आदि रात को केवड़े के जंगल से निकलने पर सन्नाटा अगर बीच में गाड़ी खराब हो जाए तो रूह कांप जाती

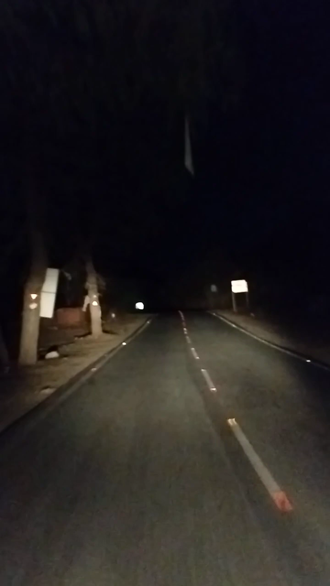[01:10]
या बता हूं बाद लेकर अब य जड़ी जड़ी ठीप हुआ है अब तो जगने अब आपको लाइटे मैं दिखाई देरी लेकिन आगे लाइटें नी दिखाई देखी तेखेएं कि आगे हैं जम तक से चुनी शुरू हो इसका बड़े-बड़े भॉहार दिखाई देने विरान ठूट फेड नेखते हैं क्या कुछ हमें सफर में होता है